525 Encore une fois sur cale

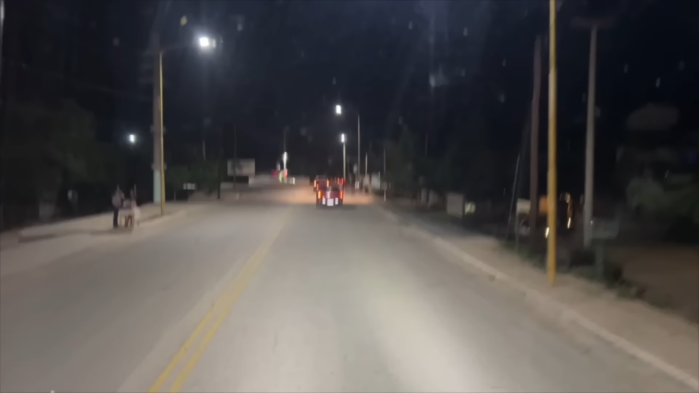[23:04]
Du coup, on va à la carrière et on a les clés parce qu'il fait super chaud. Et pour pas mettre le groupe électrogène, il nous a filé les clés du bureau et on peut se brancher directement.
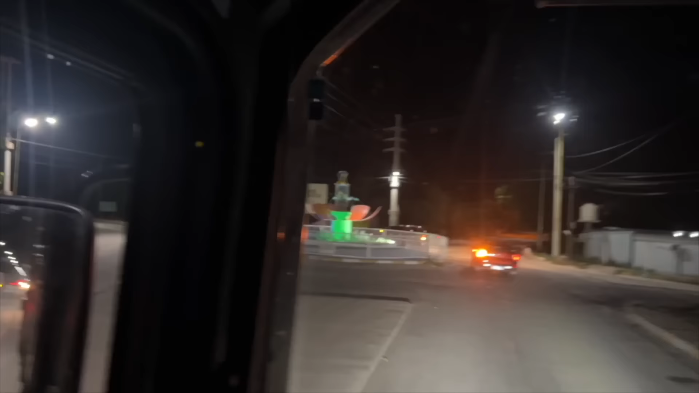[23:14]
Ouais, le camping, il est fermé le truc.
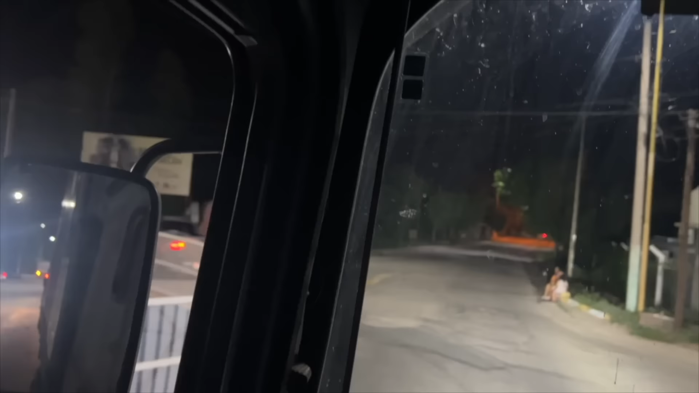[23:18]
Mais je vois le portail là.
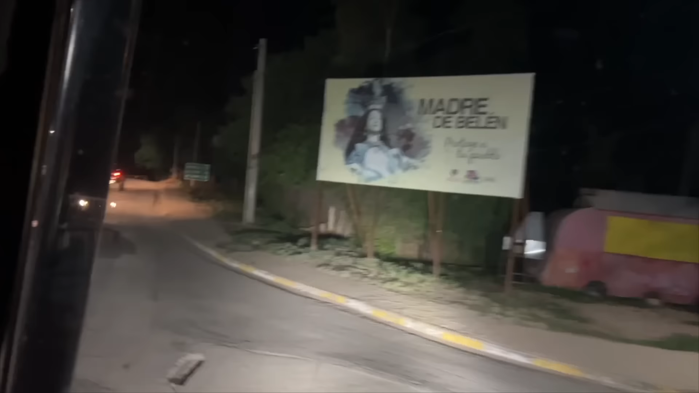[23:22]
Donc on peut se brancher directement dans le bureau là-bas.
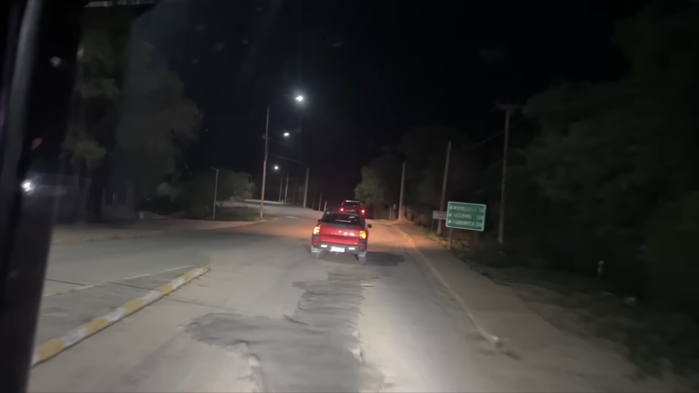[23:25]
Mettre la clim toute la nuit si on veut. Allez, vous voyez la grille là à droite fermée, donc on va à la carrière
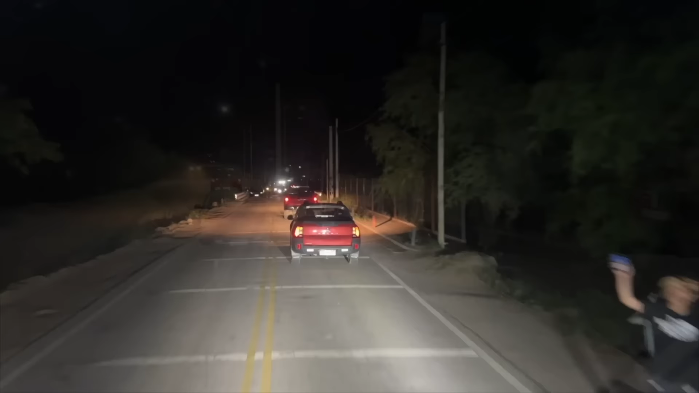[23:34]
et il y a toujours les voitures arrêtées sur le pont même à 1h30 du mat avec les gens qui profitent et qui boivent une petite bière ou le maté. Là-bas il y a, on est jeudi, là-bas il y a un bus donc ça va pas passer, les motos, tout, c'est hallucinant quand même.
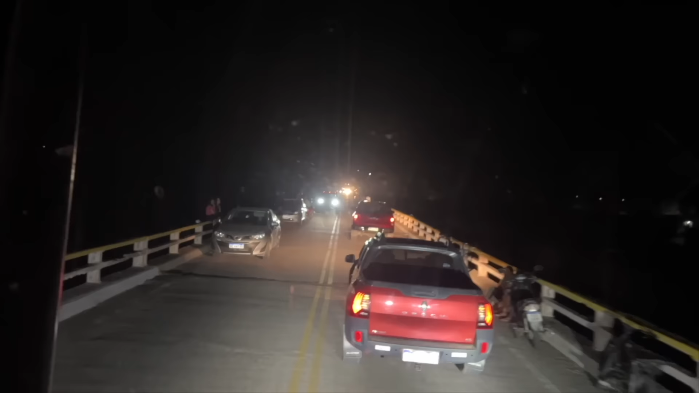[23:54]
C'est fou, c'est trop bien en fait. C'est trop bien. Argentina, papa. Si, avec le bus là, il va se mettre à sa droite. Et là, le pont s'écroule dans l'arrière de Belen. Il n'y a pas de...
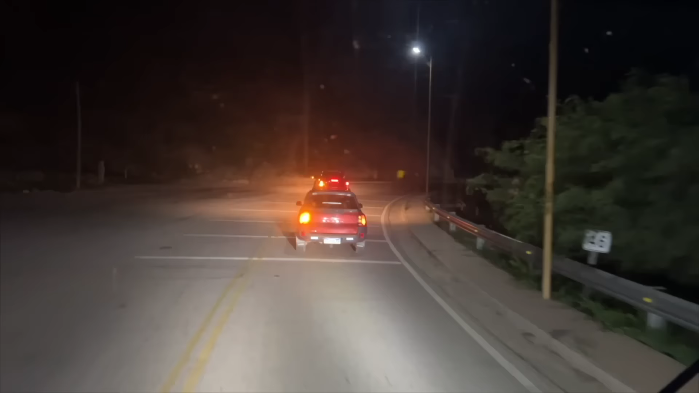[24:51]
Voilà les gens, voilà ce que je disais à l'info. Regardez, ils font le tour, ils sont venus voir ce qu'il y avait sur le pont et ils vont refaire le tour du pont.
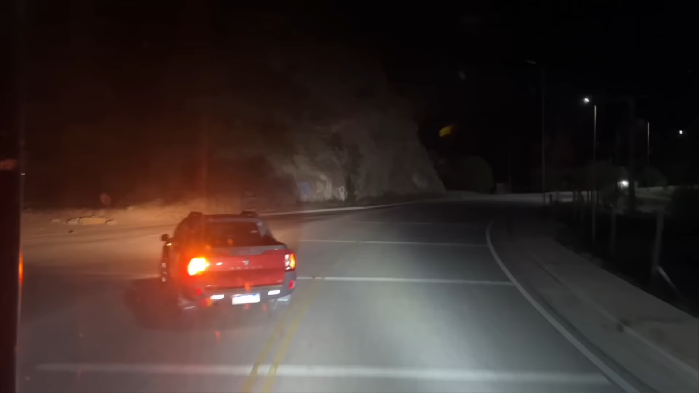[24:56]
C'est un truc de fou. Et nous on va à la carrière là, hop, et on va voir où on va stationner.